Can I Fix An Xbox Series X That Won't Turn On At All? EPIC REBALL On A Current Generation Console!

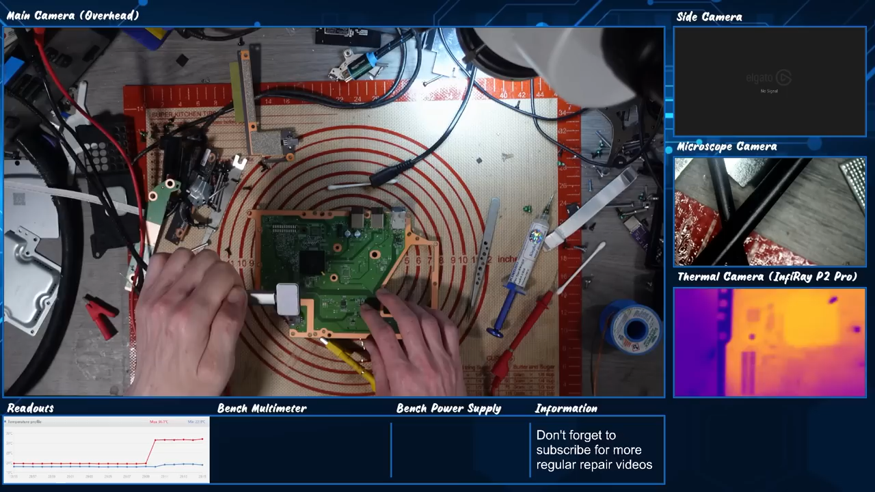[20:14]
you can see the amount of heat we've actually got on the thermal camera where the Safebridge is, just there. So it was getting hot. So I think it is the Safebridge. Cracked PCH and REBALL.